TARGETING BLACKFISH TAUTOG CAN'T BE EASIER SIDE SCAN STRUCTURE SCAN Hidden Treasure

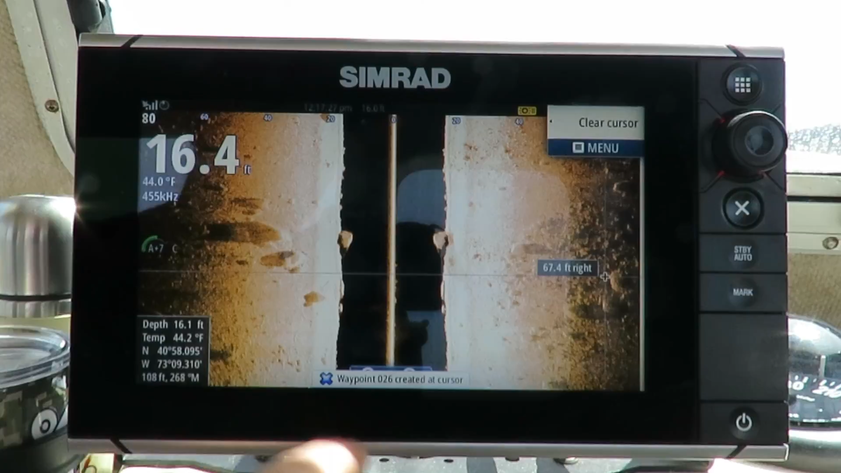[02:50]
shallow rock piles like this and look for rubble piles especially rubble piles like you'll see the one right
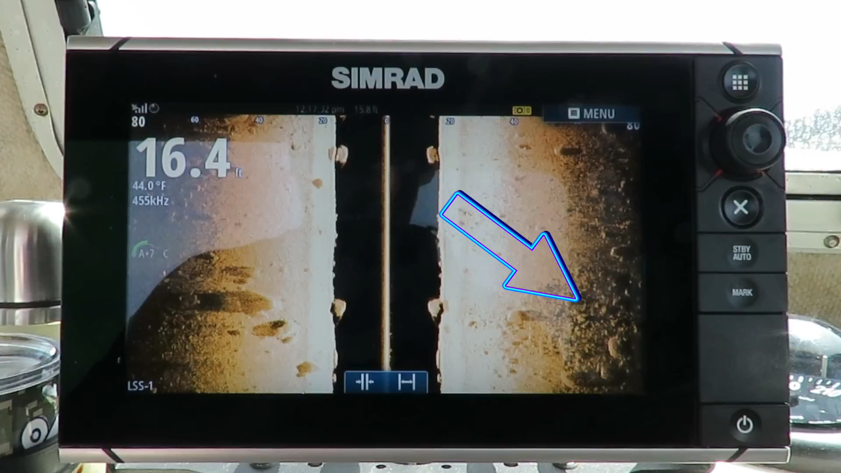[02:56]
On screen: depth 16.4 ft, water 44.0°F
here on the right hand side that will is perfect feeding grounds for these blackfish all right so basically
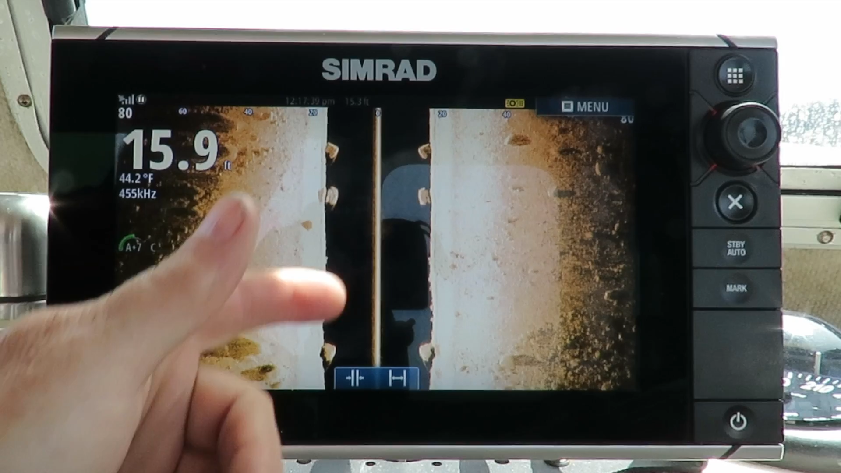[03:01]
On screen: water 44.2°F
there's two ways to do it the best way to do it to see if the fish are there is literally throw a bait offering over there and see if you get bit if you get bit with one blackfish then there are other blackfish there all right
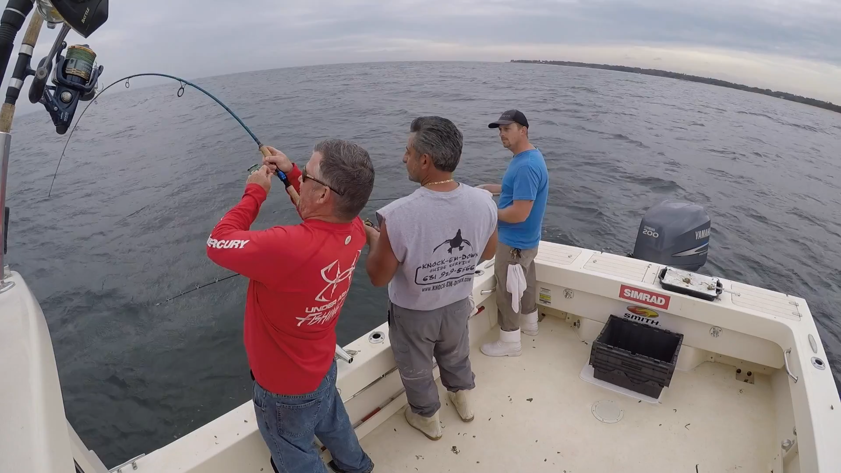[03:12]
these fish don't hang out by themselves and uh have a cigar all right they're social they prefer a
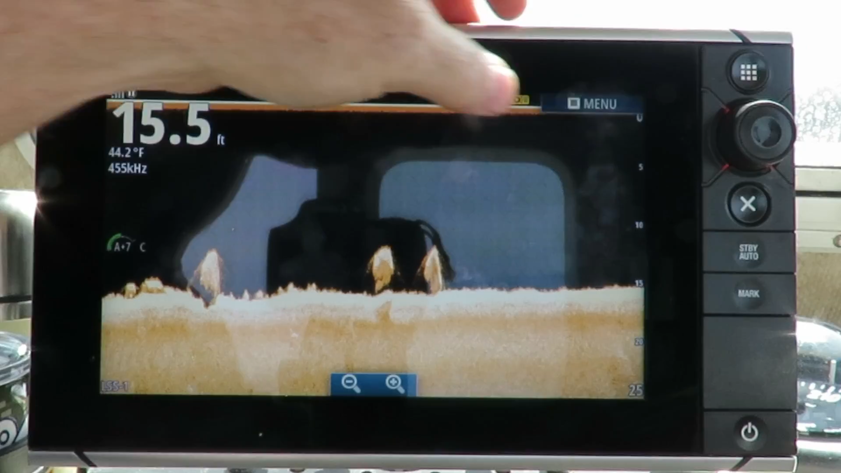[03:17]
On screen: depth 15.5 ft, water 44.2°F
certain piece of structure if you can find that fish on there then stick with it you're going to probably get a lot more fish
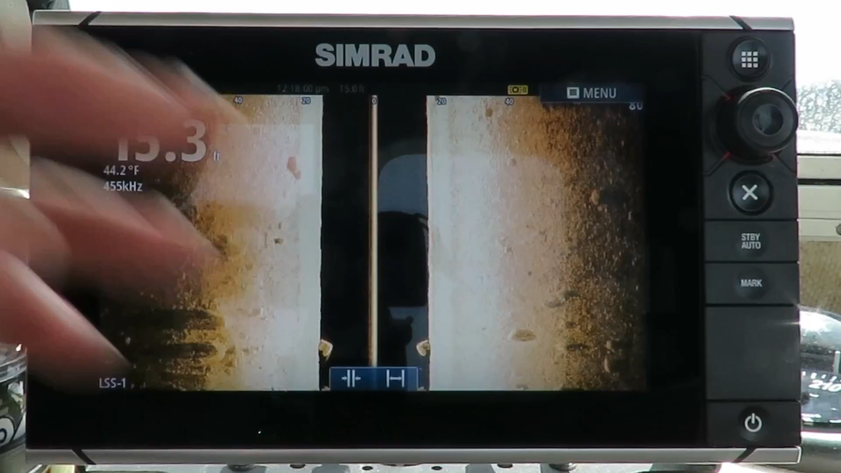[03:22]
On screen: water 44.2°F
off that one piece so what you're doing is you're targeting these fish early season that's what i mean you can fish them all season but what i would do is just target them early season and then work your way as i bring you into a deeper piece
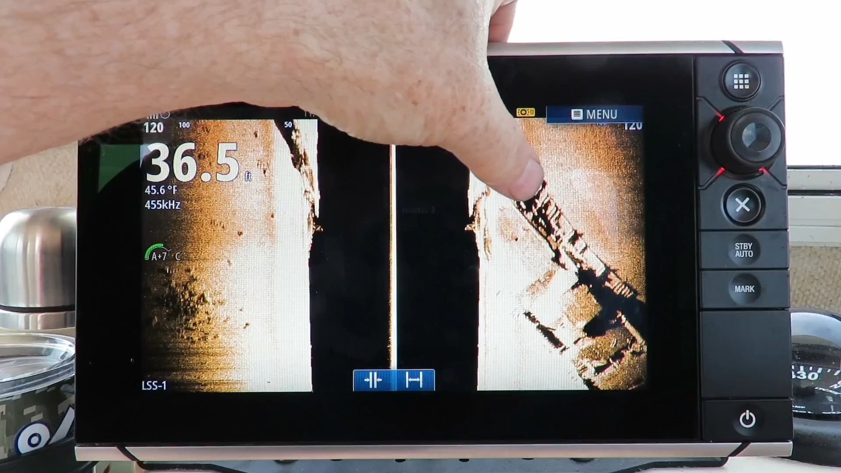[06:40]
On screen: water 45.6°F
look at this right here all aboard just gonna hold your finger there mark it
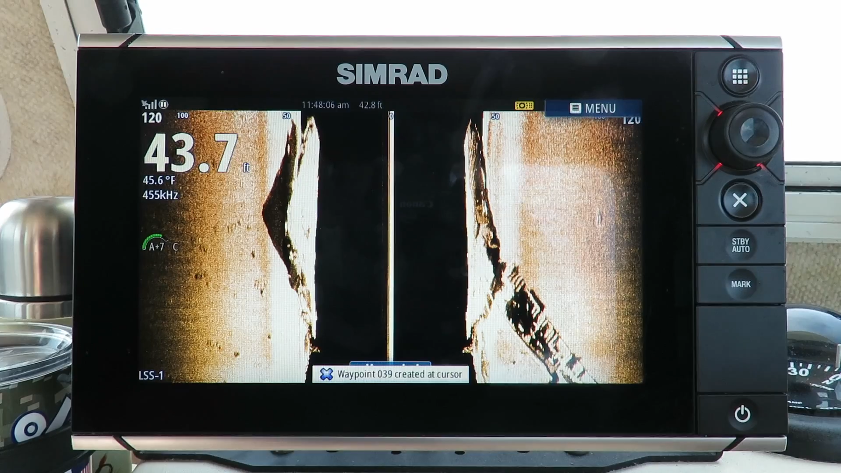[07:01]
On screen: depth 43.7 ft, water 45.6°F
so he's gonna be on that right side he's gonna be fishing that right side here slow down we
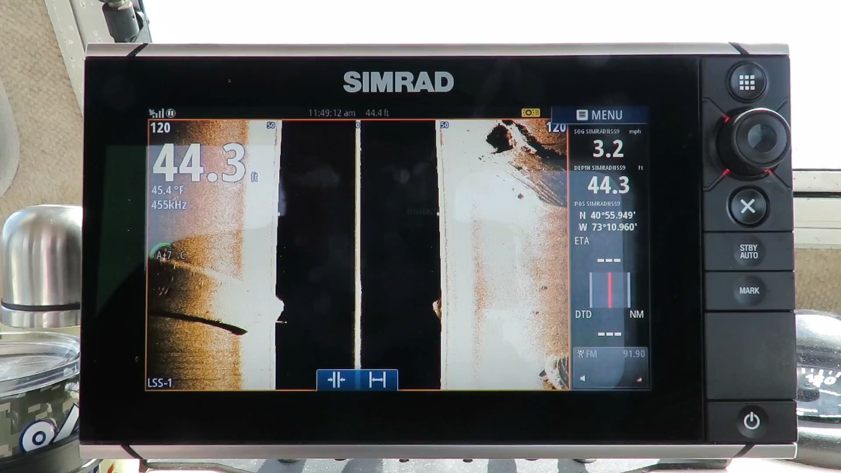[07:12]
On screen: depth 44.3 ft, water 45.4°F
are next to it right there stop the boot
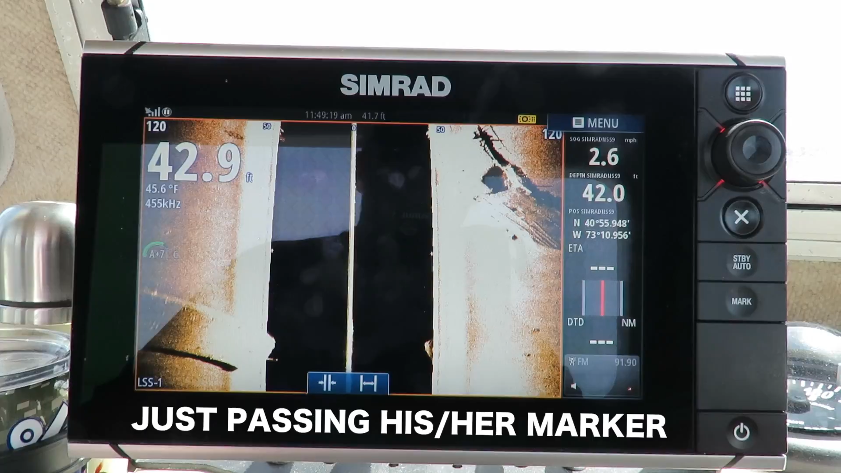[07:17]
On screen: water 45.6°F, speed 2.6 mph
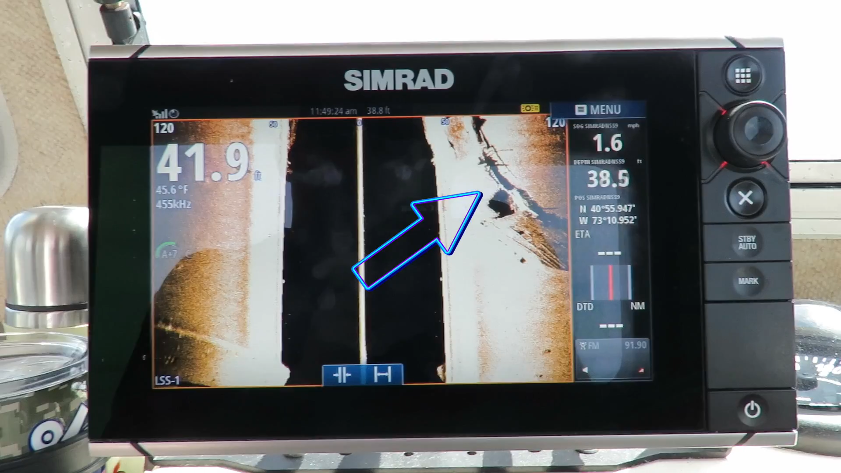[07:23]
On screen: water 45.6°F, speed 1.6 mph
so he's fishing right here i'll show you his marker all right so there's a spot that's his marker
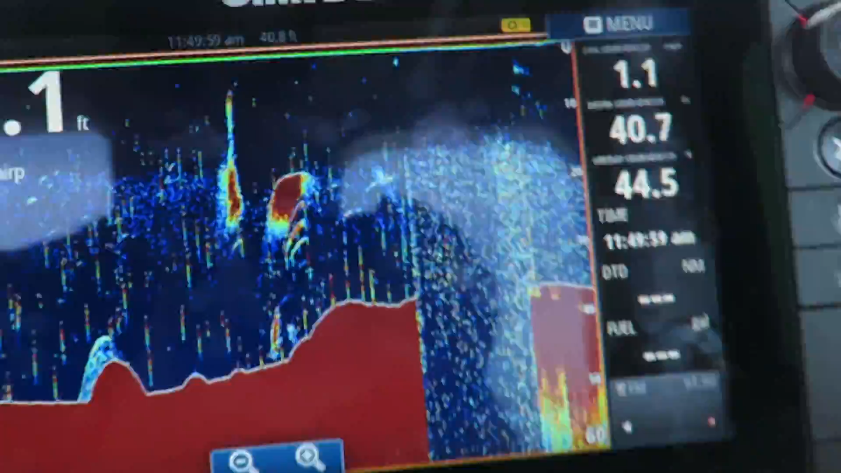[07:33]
here he is on echo this is me cavitating with the engine so that's my bad
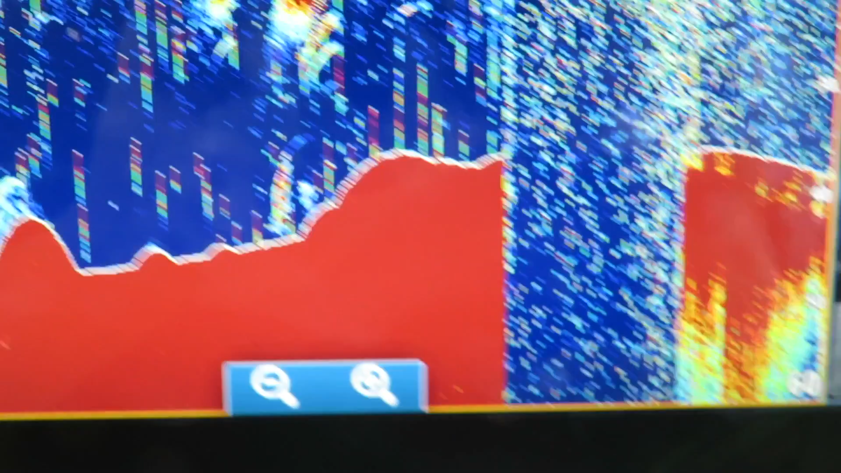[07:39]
that's it we're gonna leave that baby there for him i guess all
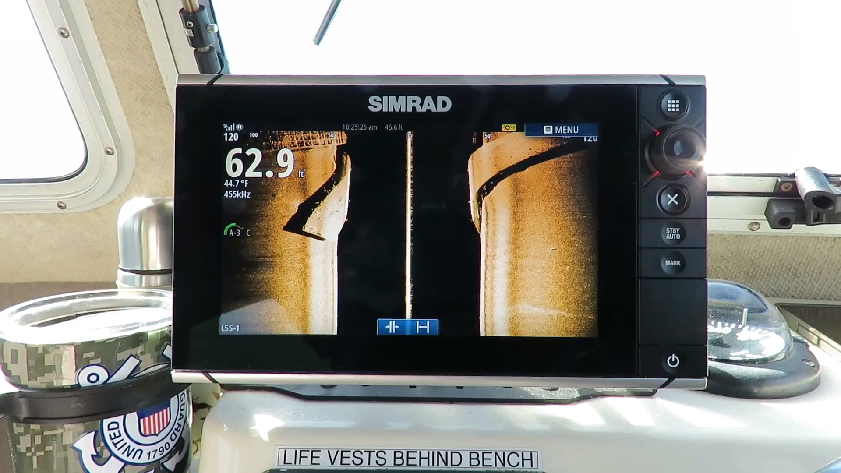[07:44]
On screen: depth 62.9 ft, water 44.7°F
right folks here's a couple more pieces on the smithtown reef here this rebar is real attractive to these fish
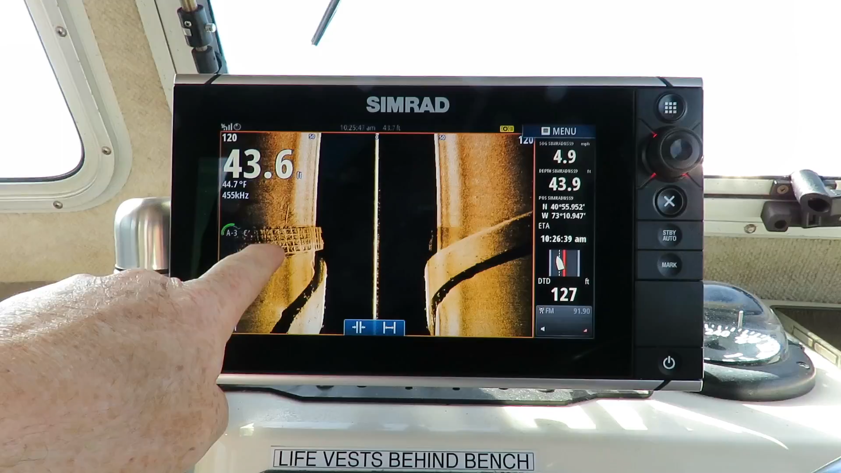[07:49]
because all the uh barnacles and stuff will adhere to that and the fish can eat those there's another
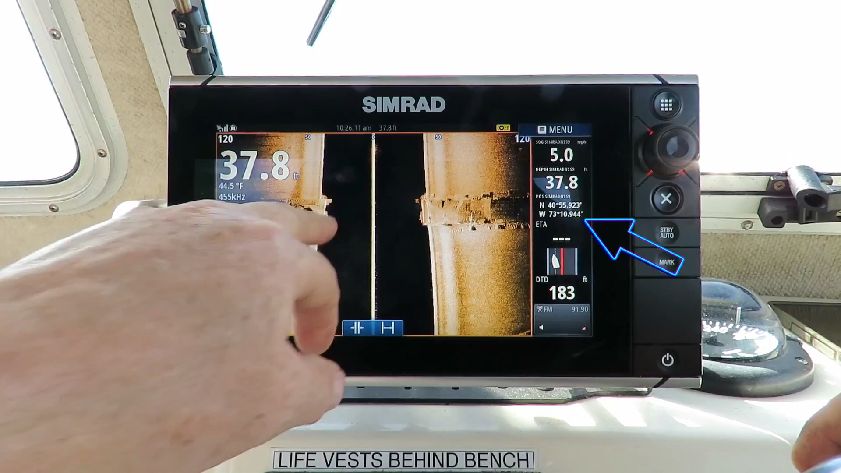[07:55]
On screen: depth 37.8 ft, water 44.5°F, speed 5.0 mph
barge here that you can get a piece of that if you want to look at those long lads to say hello to it and now this last
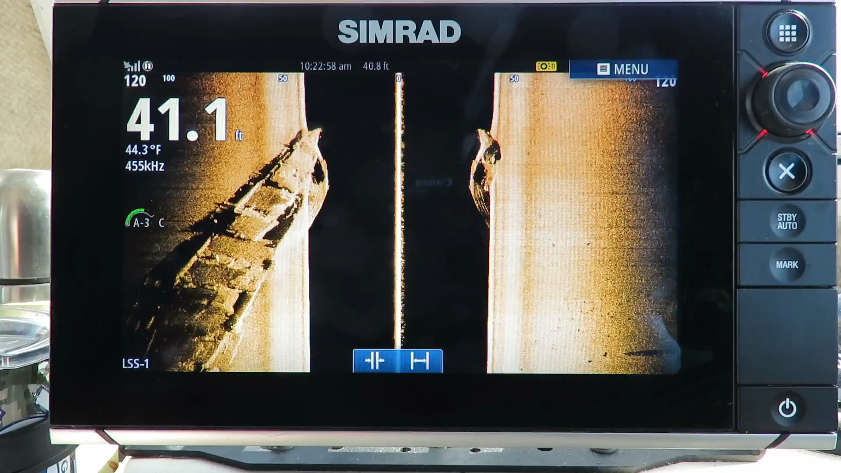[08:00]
On screen: water 44.3°F
piece is the tip of the barge it's got a huge hole in it i would definitely target this area right here so grab the
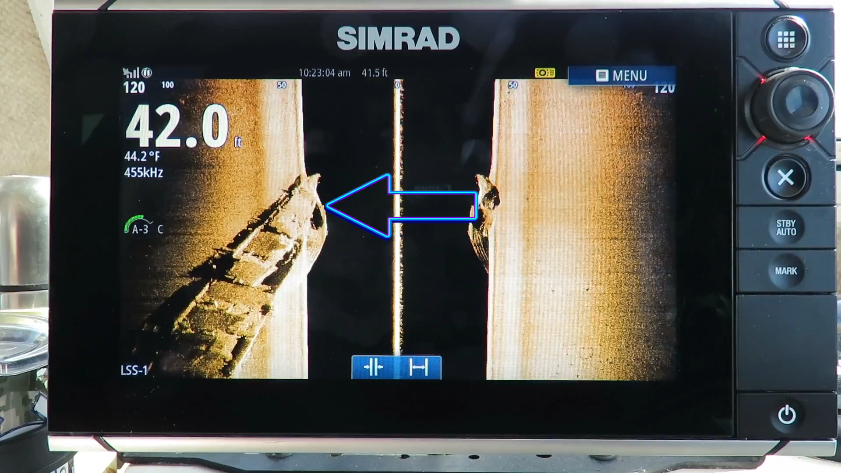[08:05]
On screen: water 44.2°F
long lat i think i do it at the end here all right grab those numbers matter fact i'll try to mark it right